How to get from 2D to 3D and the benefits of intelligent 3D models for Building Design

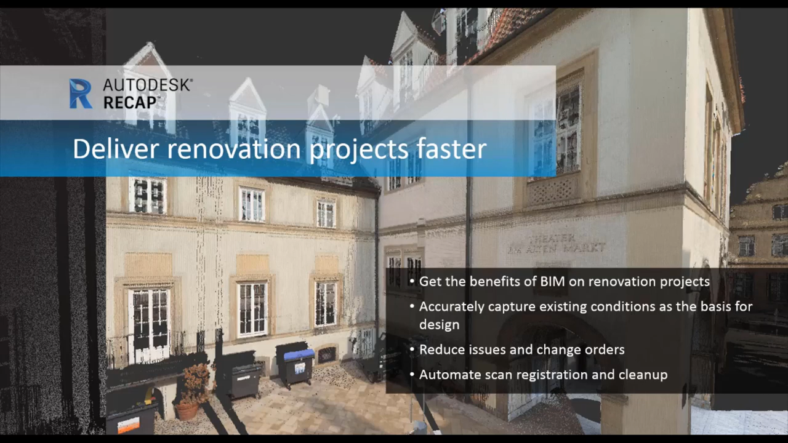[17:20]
to avoid issues that may arise when when 2d design files don't reflect as built conditions and and it also speeds the design and documentation process as well and allows you to provide a more accurate model of as-built conditions to the project owner for use in in the operation and maintenance and
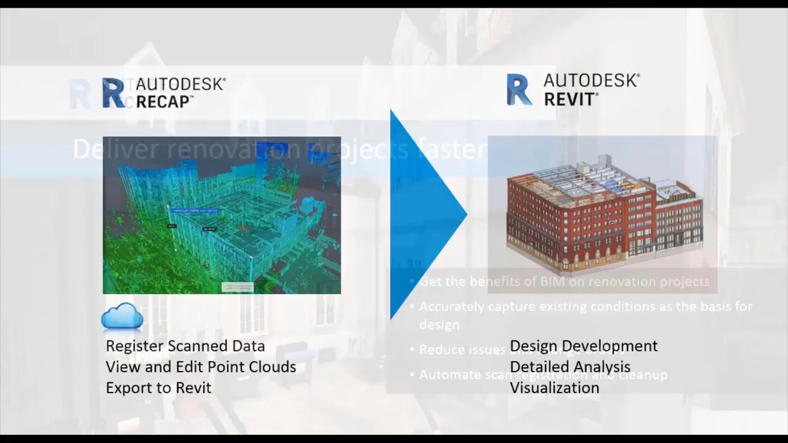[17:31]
autodesk has created a powerful and easy to use workflow for reality capture in order to bring you a scan to bim workflow that integrates with revit as well and autodesk has partnership with with every major hardware vendor including uh uav drone manufacturers and laser scanner manufacturers as well and recap has been designed for for use by someone with no previous experience so so it's very user-friendly and one-click automated workflows do
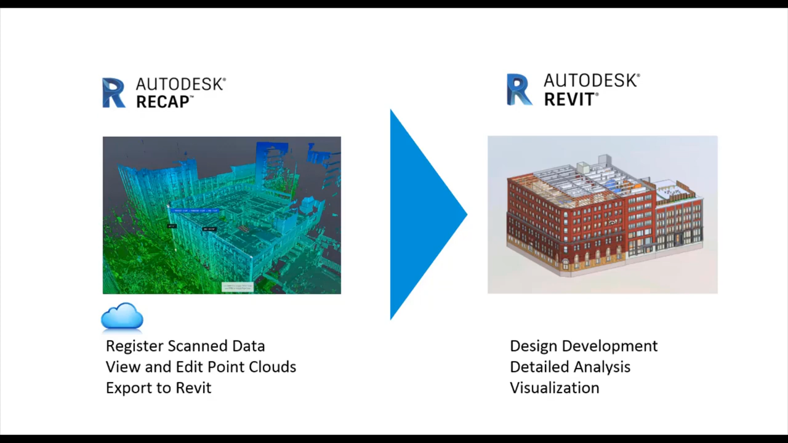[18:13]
do quite powerful tasks as well and and there's intelligent cleanup services automatically and removes unwanted noise and more importantly revit a recap integrates with all of autodesk key aec design tools as well
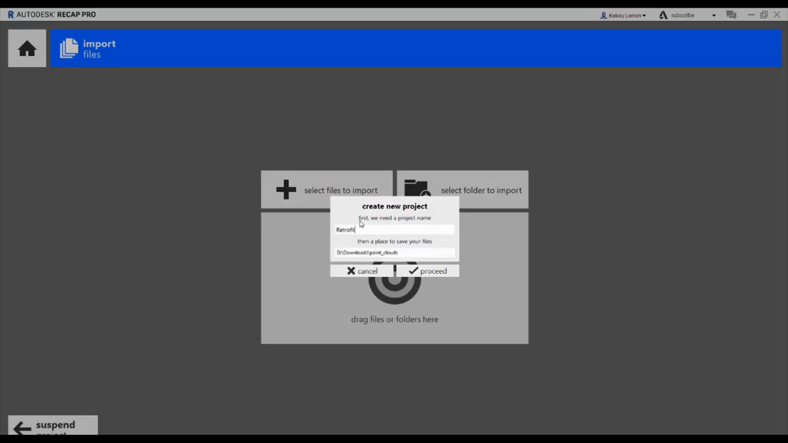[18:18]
so here's a look at recap and ease at which you can work with scan data
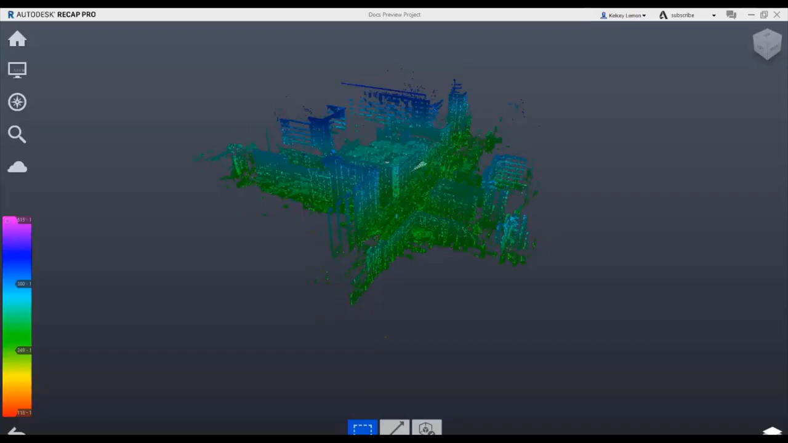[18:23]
after importing
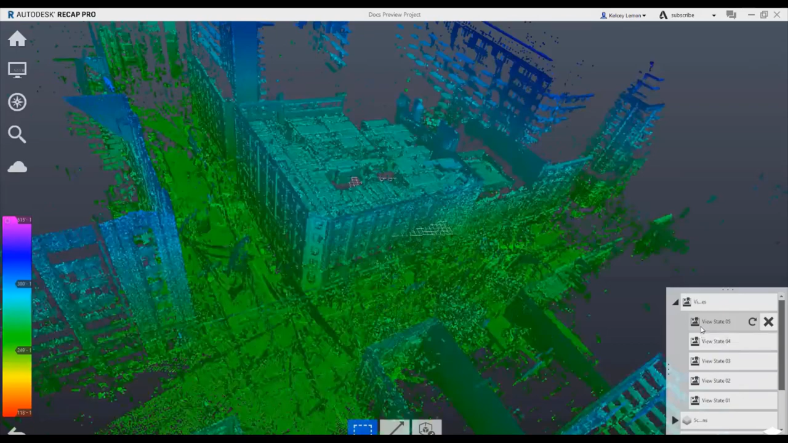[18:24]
your file it is possible to review the imported data in 3d and push push
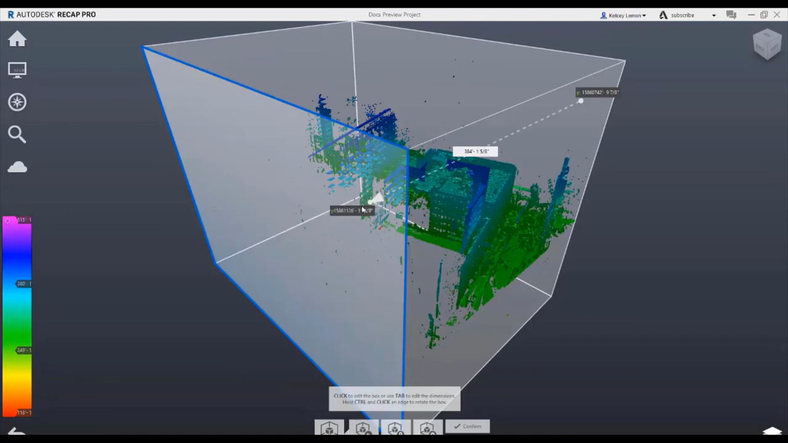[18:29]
and pull the extents of the scan and to ensure that you are working with the most critical and relevant
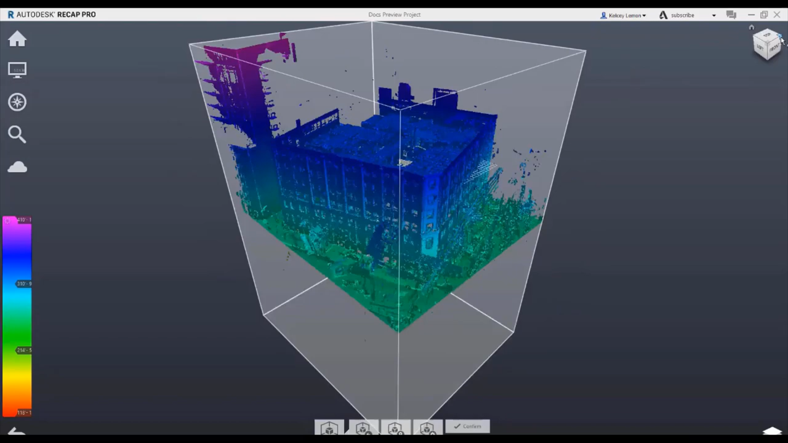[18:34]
data possible as you prefer for prepare for linking in the revit environment it is also
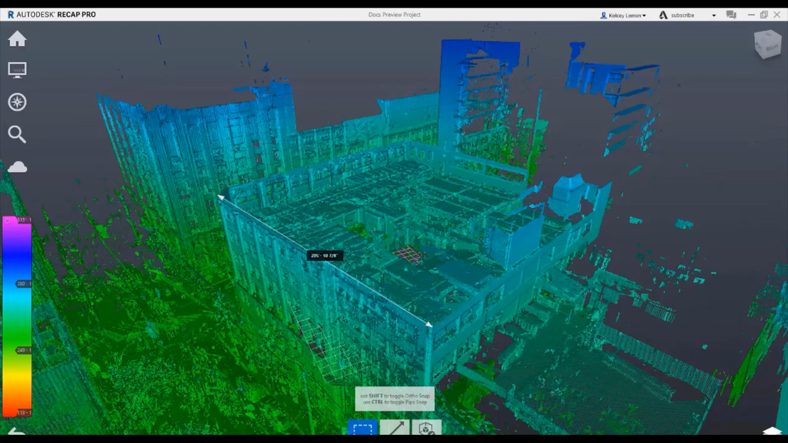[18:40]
possible to spot dimensions points of interest and get a
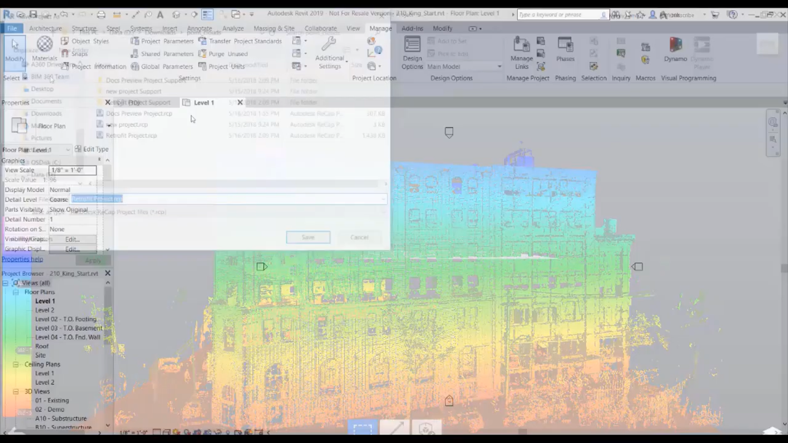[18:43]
sense of the scale of the overall building envelope